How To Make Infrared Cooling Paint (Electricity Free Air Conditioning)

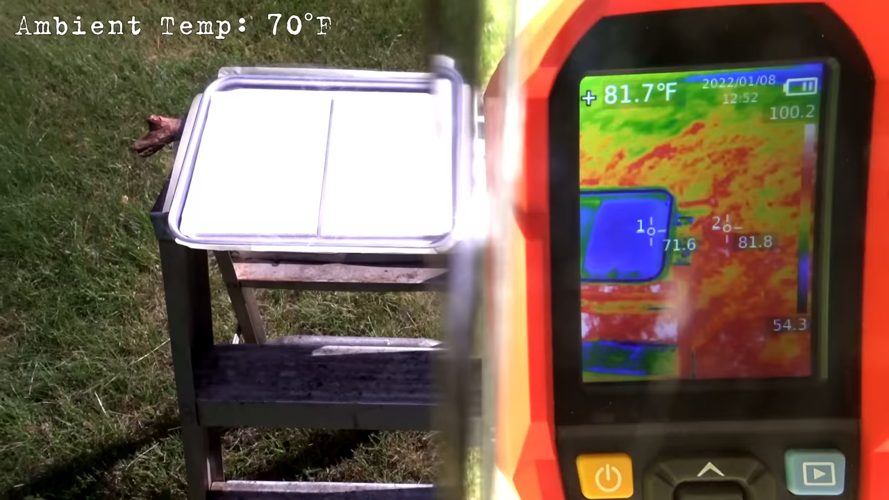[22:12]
My first test in this tray gave us about two degrees Fahrenheit below ambient.
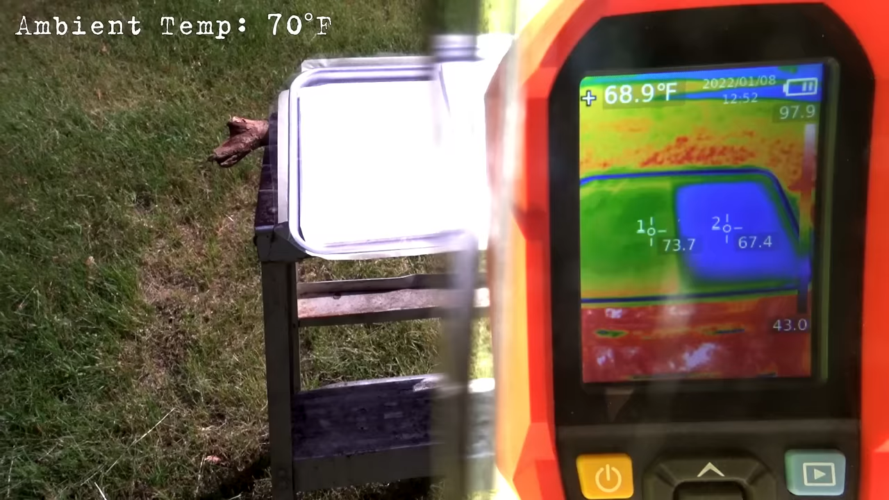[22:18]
On screen: spot 68.9°F
This was in direct noonday sunlight, so even though it's only a few degrees of cooling, it's cooling that could be counted on even in very unfavorable conditions.